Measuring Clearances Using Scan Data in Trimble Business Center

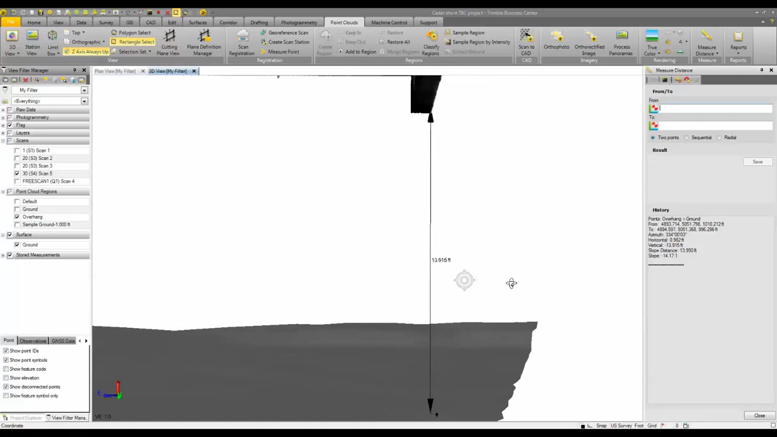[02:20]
And then now that is an actual object then that's saved to your view.
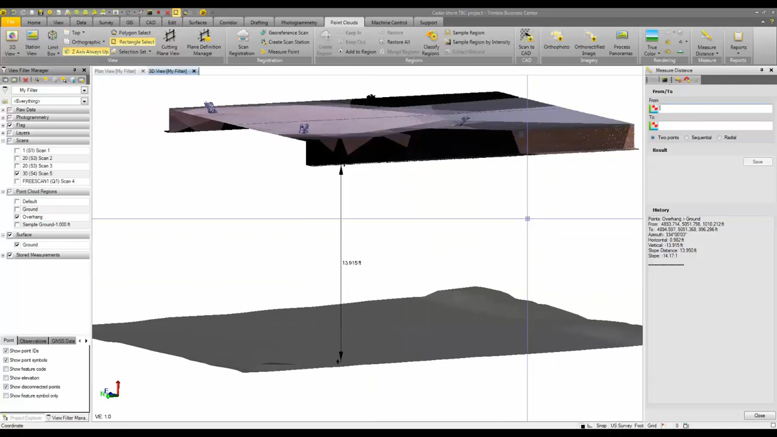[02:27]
So that's a very quick example of using the measure distance tool to compute clearances.
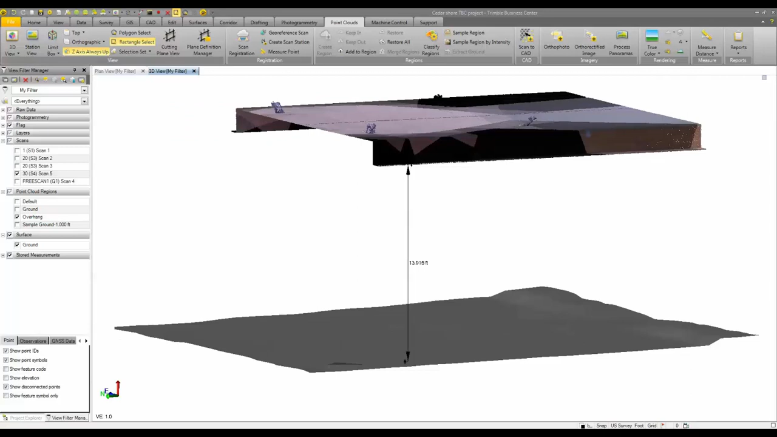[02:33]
So the next thing we might want to do to speed up this process is to have the program actually measure the clearances from points to the surface for all of our points that we select. So the process for that is going to be to first convert your scan data to CAD data.
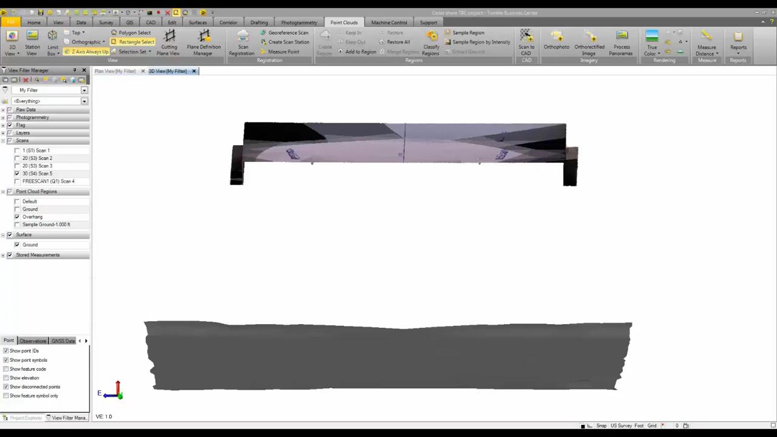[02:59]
We don't need millions and millions of points to simply compute some clearances on this overhang. We can actually sample down this point cloud size by using the scan to CAD tool.
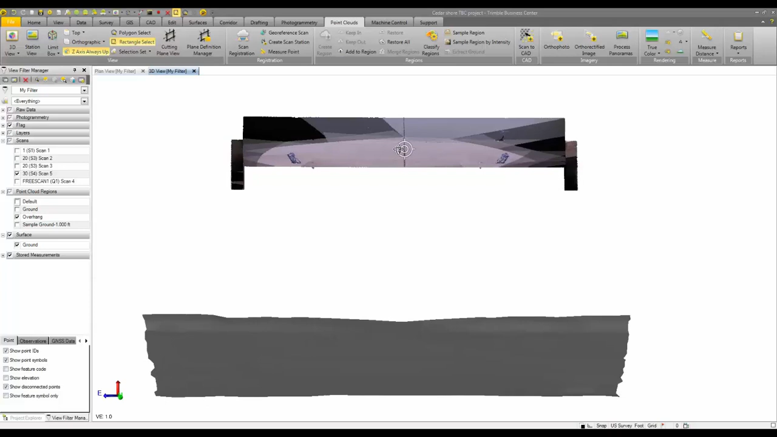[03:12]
Okay so to use the scan to CAD tool what we're going to do is first select a set of scan points and then choose our sampling type. So for this instance I want to sample one point every half a foot.
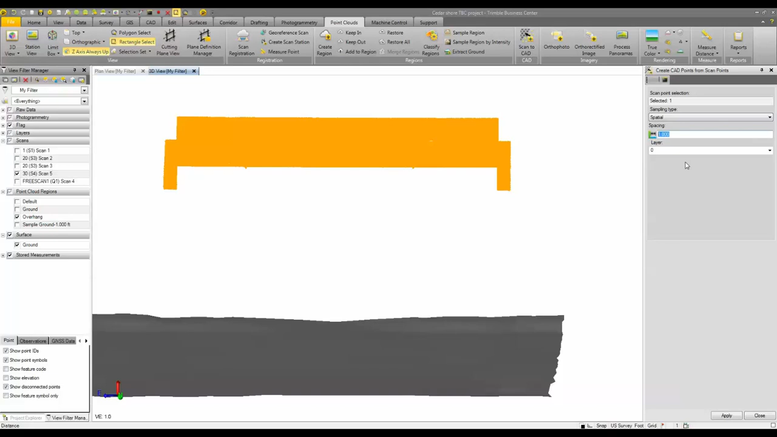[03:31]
All right and I'm going to put that on CAD layer and then simply go ahead and hit apply. Okay so now I should have some some CAD points with elevations on them.
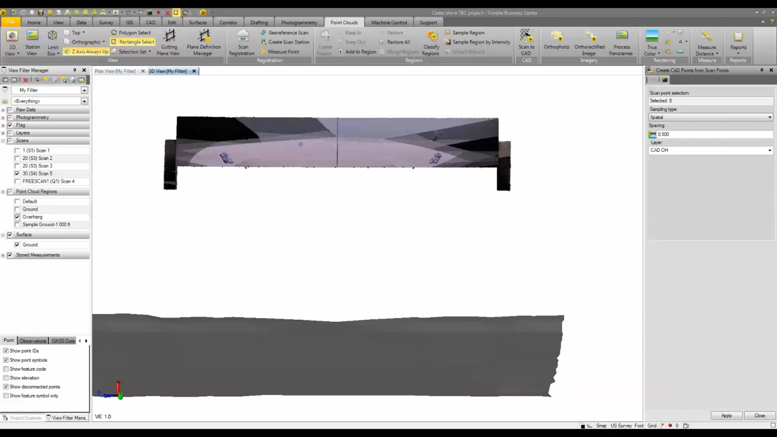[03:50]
Now present underneath my point cloud I'll hide my point cloud. There's my CAD points and take a look at those.
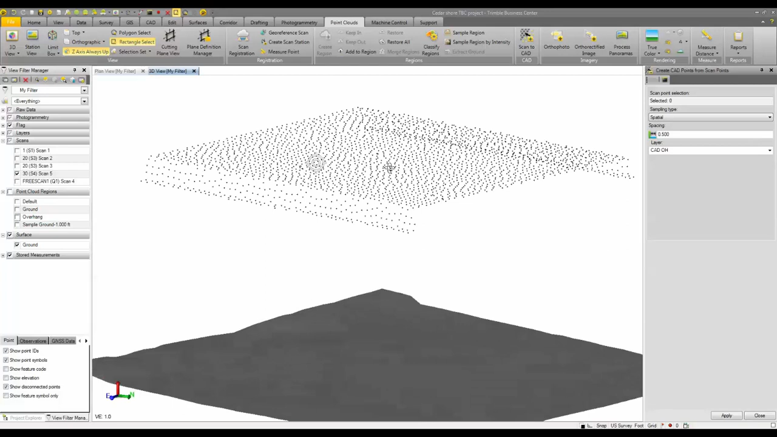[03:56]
So those are spaced out every half foot. So I'm going to close my scan to CAD
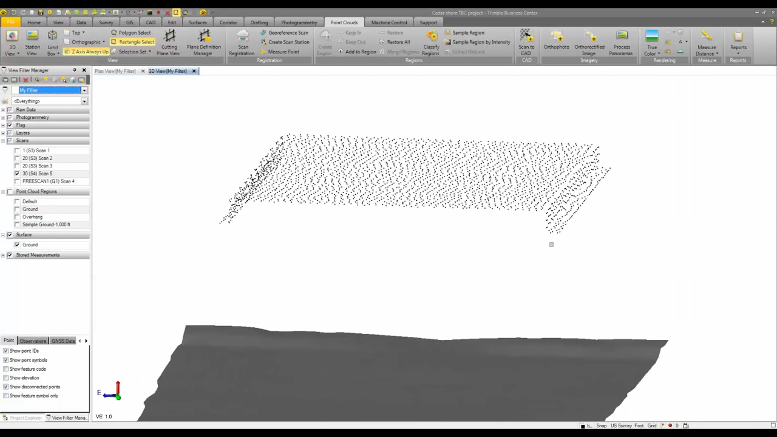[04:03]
command and then the next thing I'm going to do is make a selection on my CAD points. Right click and then convert those CAD points to survey points. Okay and then we can choose to delete the CAD points when we're done. We can choose to create grid only points and then we can choose to give these points a feature code. So if I wanted to code these as OH for overhang I can do that and then a starting ID for the survey points.
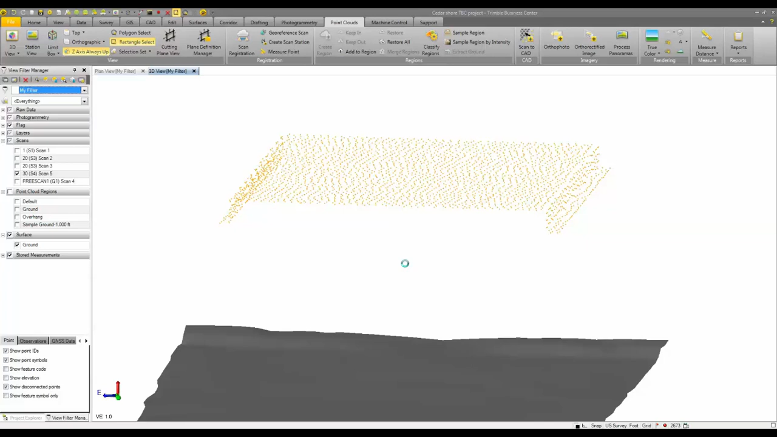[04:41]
So I'm going to start these at 10,000. I'll click OK. It's going to do the conversion.
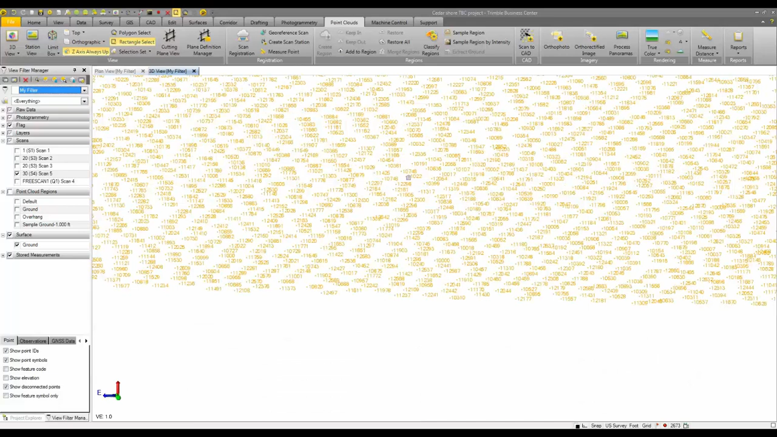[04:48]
And now if I zoom in here you'll see that each point now has a point ID and a code associated to it.
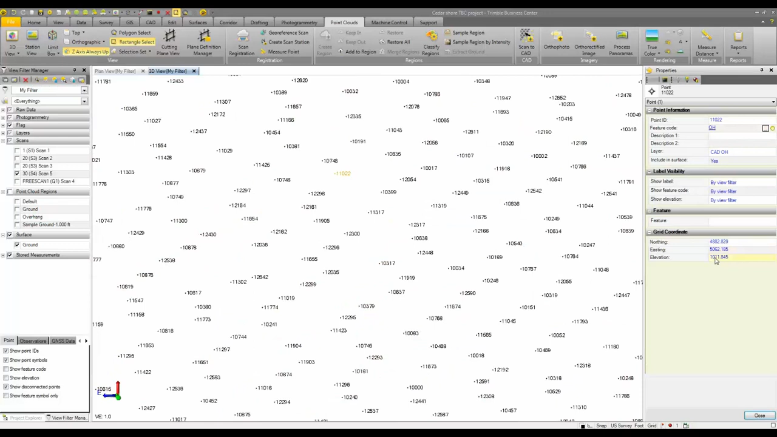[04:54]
If I look in the properties I can see the grid coordinates and everything for each of those points. So now the last step is to compute a clearance report or a what's called a points to surface analysis
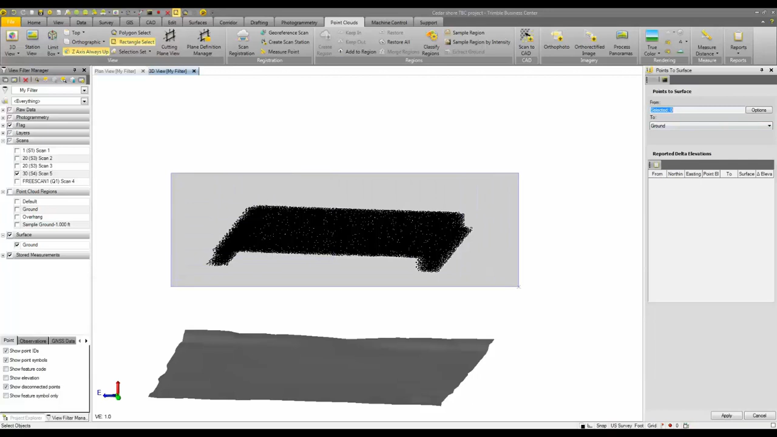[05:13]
using this selection of points and the surface given whatever that might be. For me this it's the ground surface that I will be comparing it to. So I'm going to select my points.
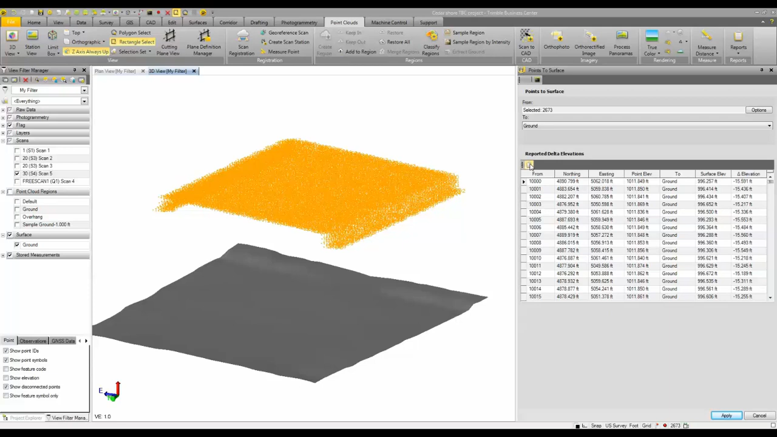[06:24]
You can see here in our reported delta elevations pane we have this report button here.